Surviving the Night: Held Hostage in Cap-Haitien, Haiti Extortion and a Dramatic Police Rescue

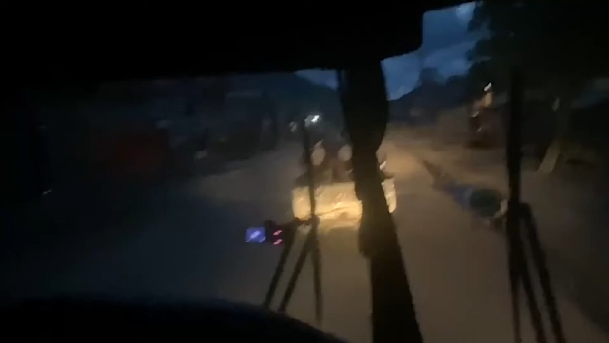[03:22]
They said forget about doing any kind of light sightseeing. They said there's not going to be none of that. They're doing this all over the place, apparently.
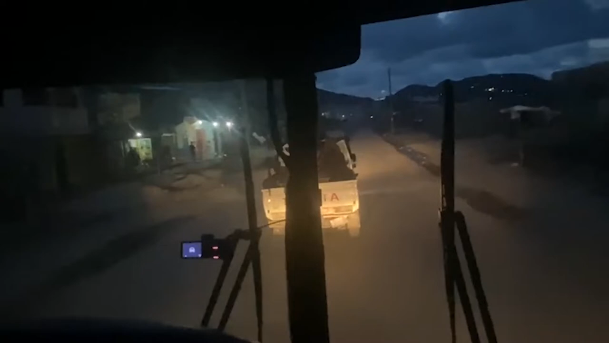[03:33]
So all I see is like smoke everywhere and like shit piled on the roads, big piles of rubble, and like all these people outside just looking at the bus. You don't know what their deal is. They look kind of suspicious. There's a lot of smoke. Look, there's even stuff burning on the sides. So it's hard to see. And then there's all these people out there.
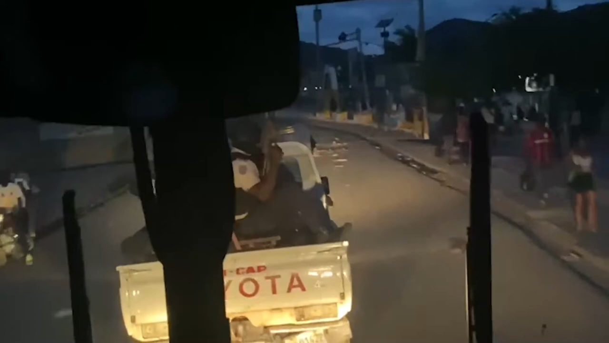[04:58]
Shit, look at all that stuff on the road.
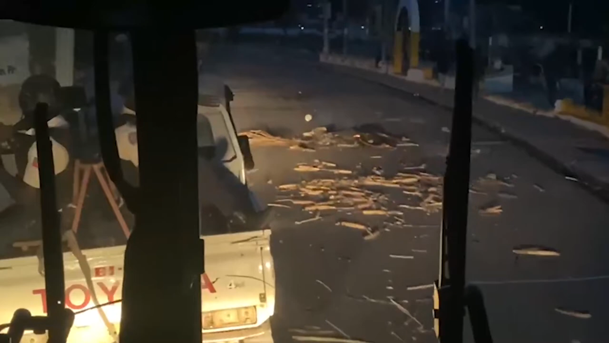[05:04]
Yeah. Who is this guy pointing pistols at people?
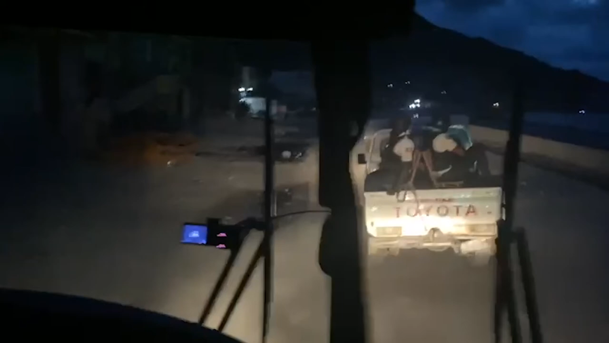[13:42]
You know, just to block all the roads and everything, it takes a lot of work. These blocks are massive. There's a lot of them. There's a lot of roadblocks. So there's a lot of people walking around outside. There's no electricity. Apparently they haven't had electricity for a while. I mean, that really sucks. So I don't know how people... ¿Cómo cargan sus teléfonos si no hay electricidad?
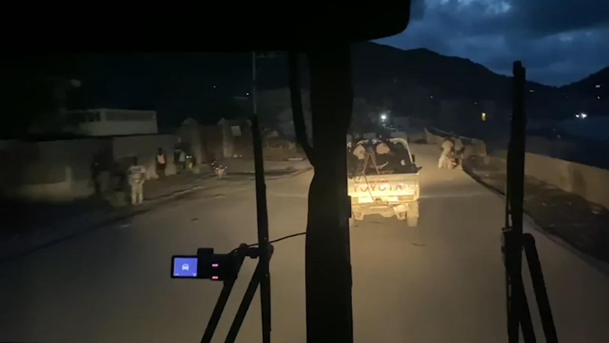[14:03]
Oh, panales? Ah, okay. They use solar panels to charge their cell phones. Man, there's a lot of people out there, and they're just sitting there bored. I mean, they don't have electricity, so they're not watching TV or listening to the radio. They're just watching the cars go by. There's a lot of stuff burning.
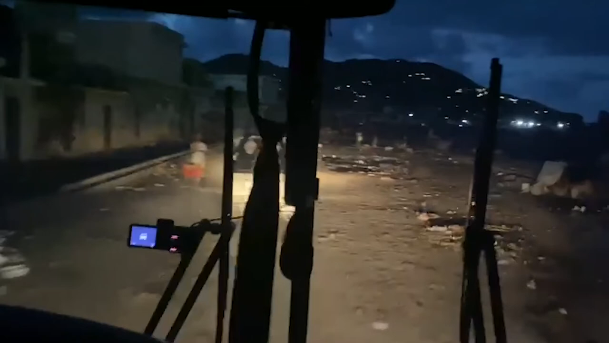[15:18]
Now, this road is all dirt, rocks, and like trash, and people walking on wheelbarrows.
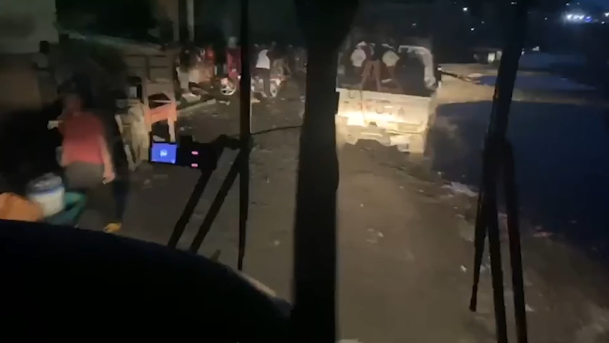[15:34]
It's all, looks like this road here is like flooded.